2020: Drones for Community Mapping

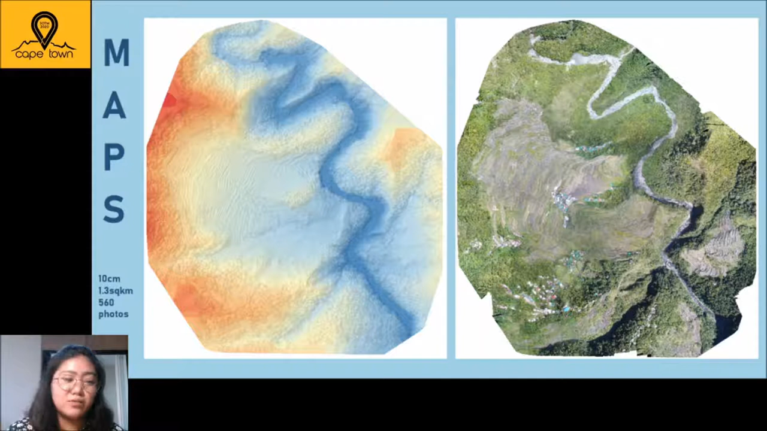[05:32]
This is, I think, maybe eight, nine, sorry, nine or 10 centimeter resolution. It's approximately 1.3 square kilometers and I took 560 photos in 2019.
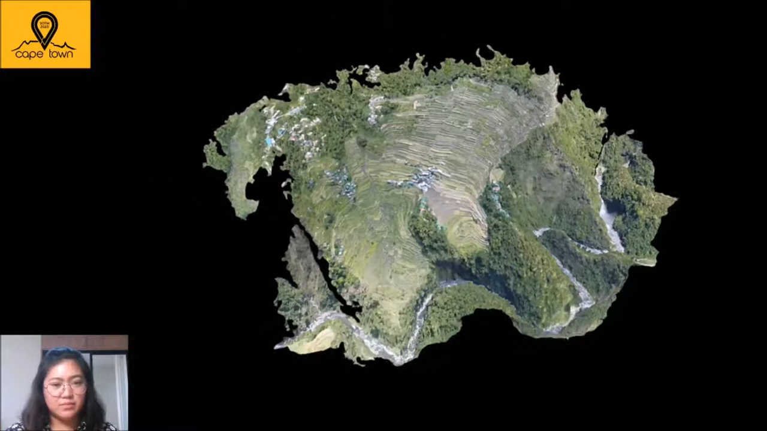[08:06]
Okay, so the output, as I've said before, it's orthophoto, DSM, and DTM.